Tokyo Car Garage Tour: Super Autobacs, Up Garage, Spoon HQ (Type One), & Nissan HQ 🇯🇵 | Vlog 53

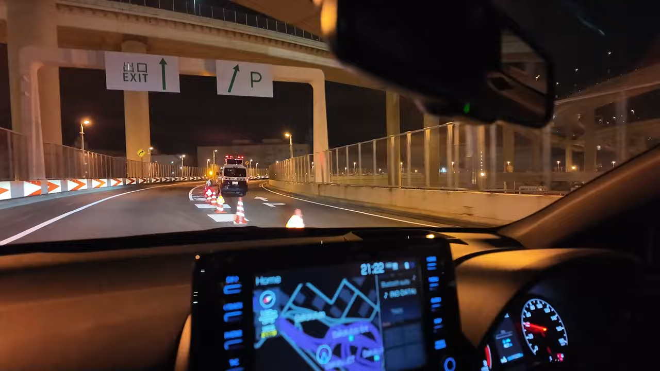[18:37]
oh the police that was the way in right
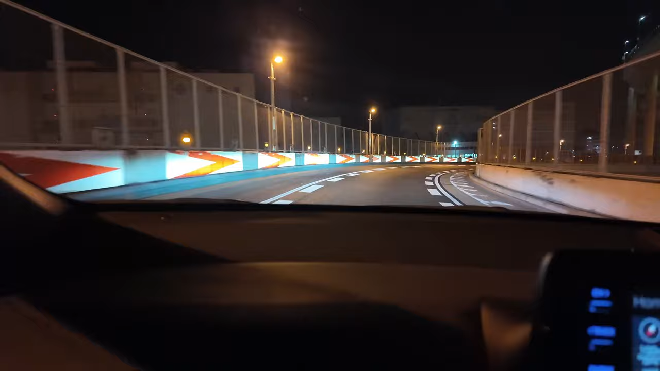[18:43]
damn so the police blocked off i don't think daigoku is happening tonight boys